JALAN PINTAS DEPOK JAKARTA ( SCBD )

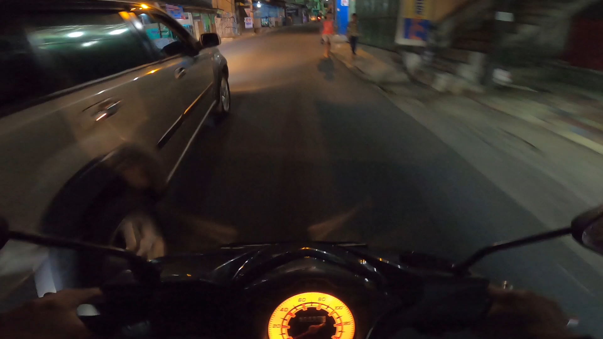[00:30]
sekarang gua ada di Pitarak depok depom bensin Pitarak
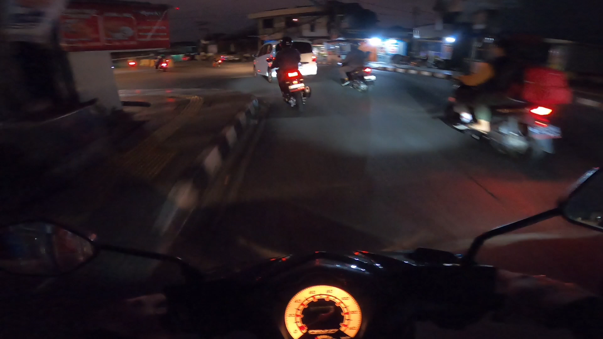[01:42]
karena banyak kuliner disitu jadi orang-orang pada beli makan Marsil motor pinggir jalan itu yang bikin macet sih nah ini gua sekarang udah di Lampung Merah Sandra
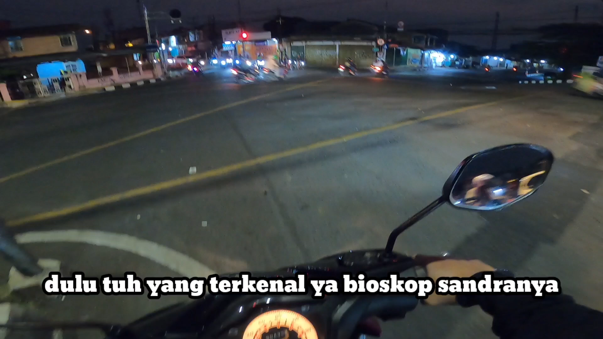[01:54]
sebenarnya ke kanan bisa cuman kalau ke kanan tuh ntar lewat Marbonda
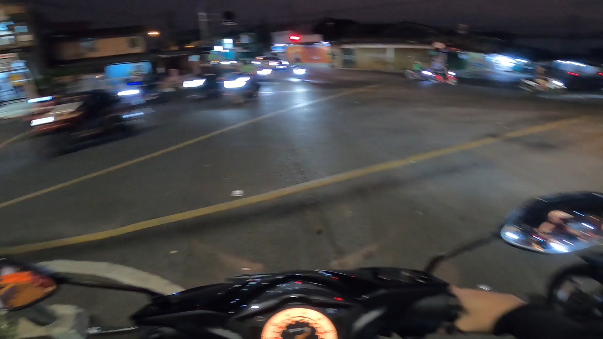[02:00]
di video kali ini gua nggak mau lewat Marbonda pengen lewat kampung-kampung aja
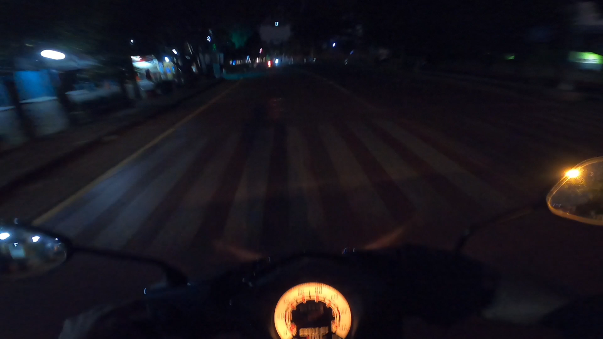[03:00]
nah itulah gua kangen banget ngonten motovlog terakhir bikin video tuh gua ke pulau pulau pari kagak motoran jadi udah lama banget gua kagak bikin video motovlog nah kalau ke kiri ini jalan tembusan buat ke tanah baru
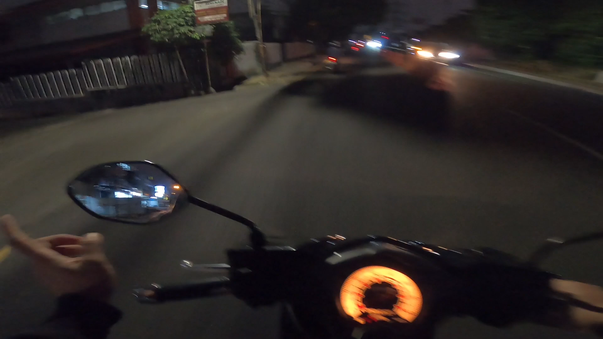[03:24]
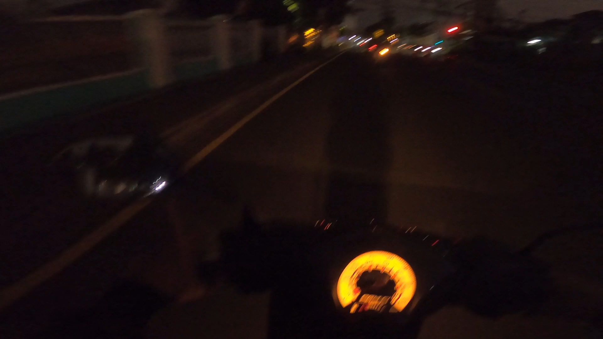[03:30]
ini sebelah sini nih kiri ada yang namanya pancong nih pancong bira nah kalau ke kanan tuh nembus marbonda itu Arif Rahman Hakim nah gua pengen lewat beji
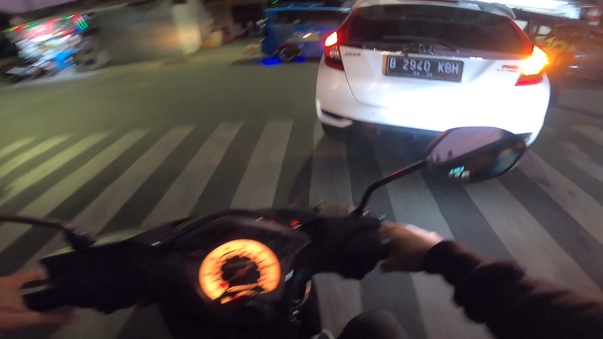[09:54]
nah habis belok kanan kita belok kiri ini angkot seneng kanan tapi beloknya
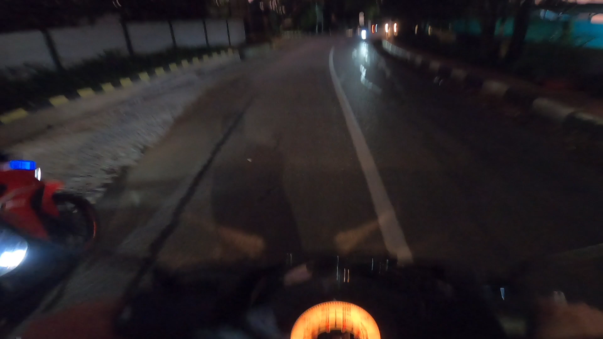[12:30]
ini ini ada di batalion Zeni kontraksi 14 SWS